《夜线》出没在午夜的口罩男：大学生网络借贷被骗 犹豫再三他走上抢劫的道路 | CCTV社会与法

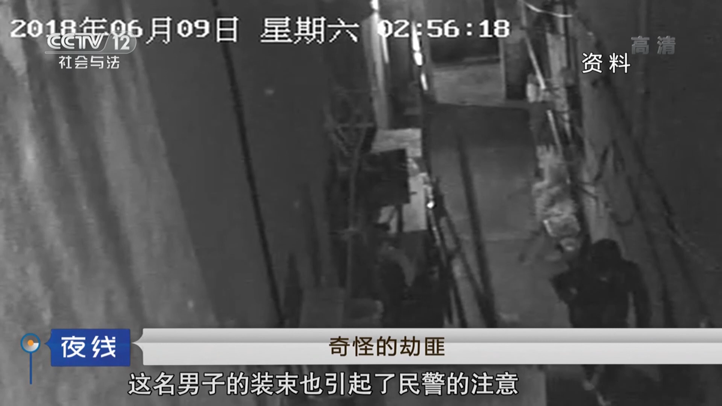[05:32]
名男子的装束也引起了民警的注意嫌疑人当时就穿了一件黑色的外套以及黑色的口罩戴了一个帽子
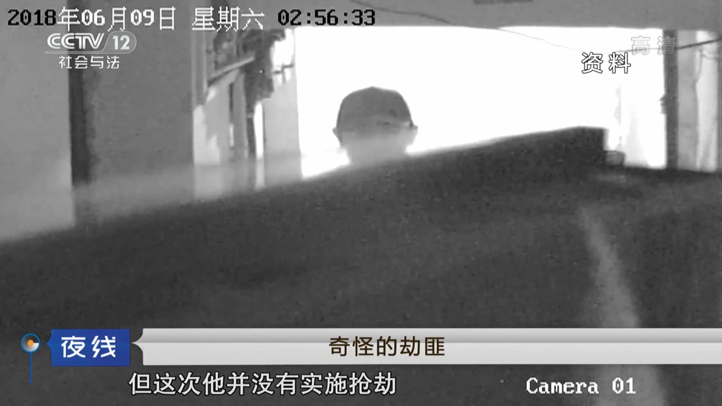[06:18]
他并没有实施抢劫也没有敲门反倒是扭头又走到了一楼大概是2点56分当时2
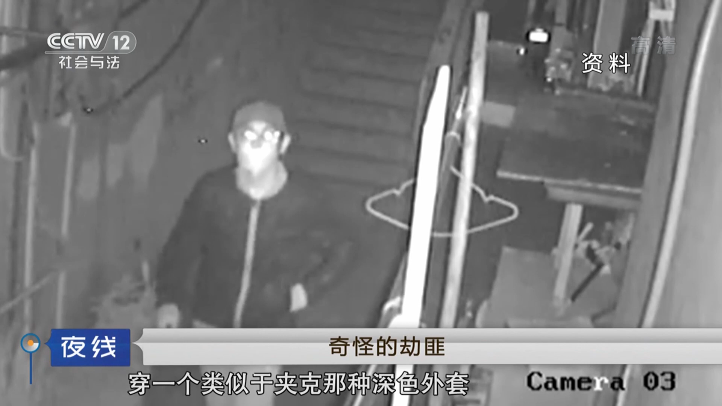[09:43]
似于夹克的那种深色外套下面是一条浅色裤子下面一双运动鞋在接下来的视频接力中民警却发现这个头戴棒